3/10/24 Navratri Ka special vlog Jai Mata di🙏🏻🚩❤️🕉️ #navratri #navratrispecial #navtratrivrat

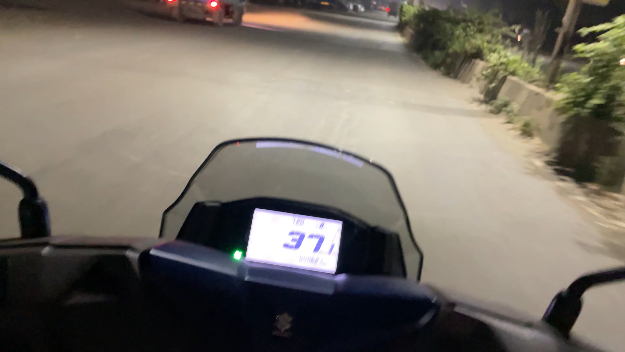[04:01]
फर्स्ट दिन का अलाउ उतना टाइम तक नहीं किए थे, नहीं तो 12 बजे तक होता था। जा रहा हूँ फ्यूल भराने के लिए। लोग बहुत भूखा है इसका, ये सिग्नल दे रहा है ख़त्म होने वाला। जा रहा हूँ 1 लीटर भराने के लिए इसको। पेट्रोल भरा के फिर जाऊँगा घर पे, क्योंकि थोड़ा गरबा भी खेलना है।